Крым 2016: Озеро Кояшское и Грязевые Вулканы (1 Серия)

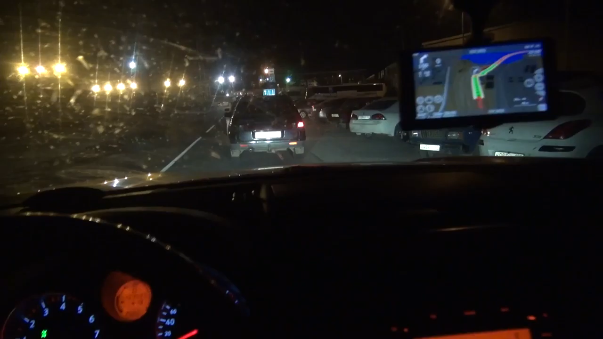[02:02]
Наступила в очередной раз ночь. Мы подъезжаем на паром. Нам выдали билетики на регистрации по электронному билету, который мы заказали, так сказать, через интернет. И вот мы приехали. Что приехали, непонятно. Что будем делать, тоже непонятно. В общем, смотрим.
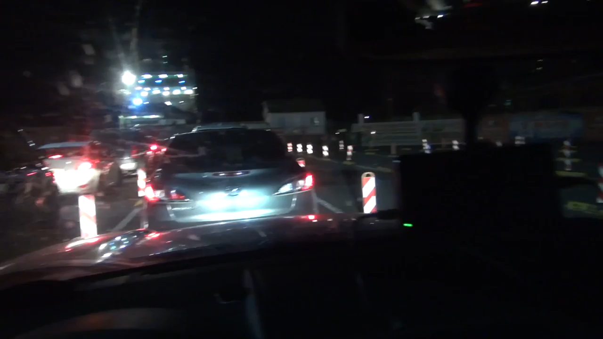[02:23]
Ну, вот тут всех загоняют змейками, но что самое удивительное, первая поехала змейка уже. Следующая будет вторая, это мы. Ну, я думаю, что мы тоже поместимся и поедем.
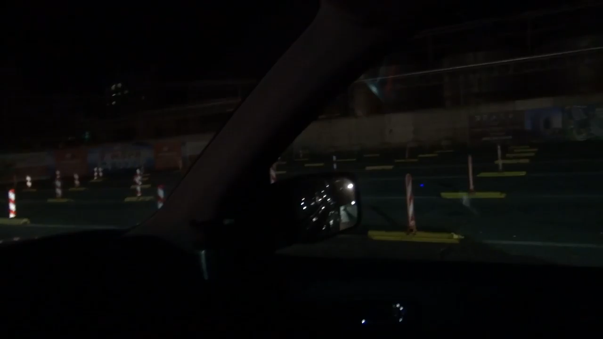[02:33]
Ну, в общем, вот так. Странно. Мне кажется, мы едем прямо на первом пароме. Вообще без какого-либо ожидания, я бы сказал, практически. Ну, паром они точно угнали из Норвегии.